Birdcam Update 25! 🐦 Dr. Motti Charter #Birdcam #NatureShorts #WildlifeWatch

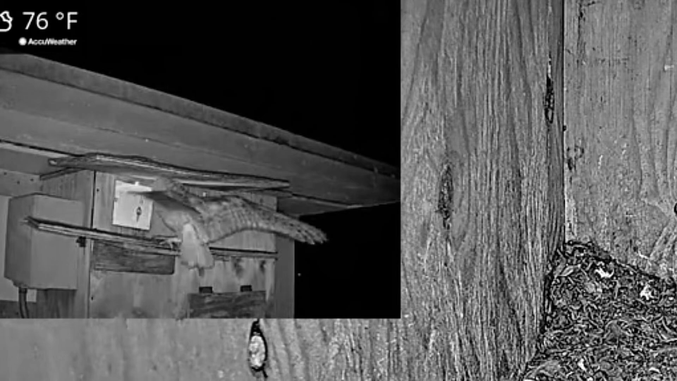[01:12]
The chances of barn owl breeding is not that great anyway. It's probably waiting until the fall time. So this poor guy is coming every night and just trying to find a mate. So hopefully he'll find one soon. Really cute. In comparison to this, in Florida, Barn Owl, Cam number one, we do have a pair.
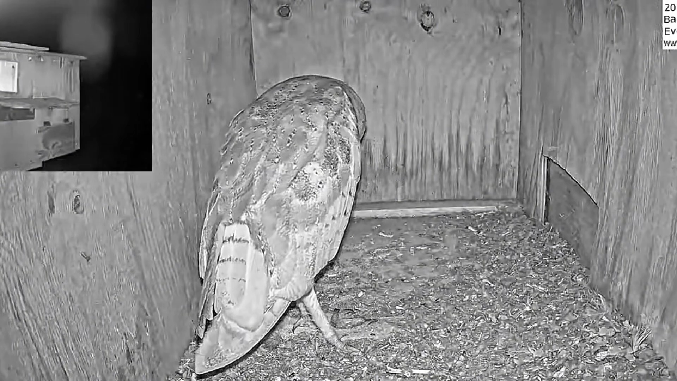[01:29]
And these guys are courting a lot and even mating. So this pair seems to be very dedicated to each other. Really, really cute. You can see it. They're over the more of aggressive phase. Now they're definitely in the pootsie mootsie phase. You got some preening and lots of calling and really, really cute. Once a male starts bringing food, then the chances of female laying will increase.